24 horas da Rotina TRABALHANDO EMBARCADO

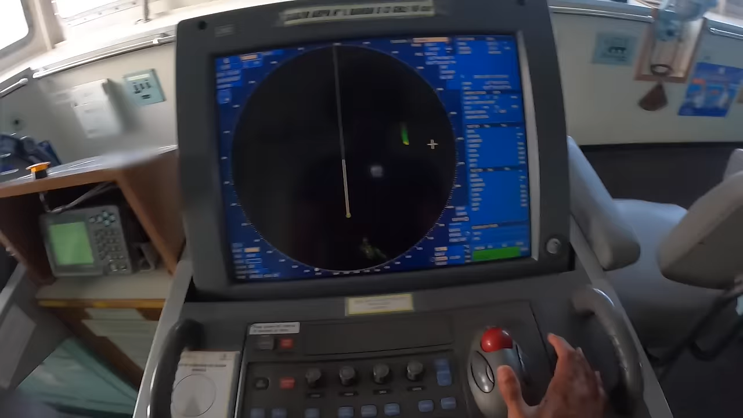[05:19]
Mas se ela for muito pequena e principalmente de madeira, pode ser que o radar não detecte.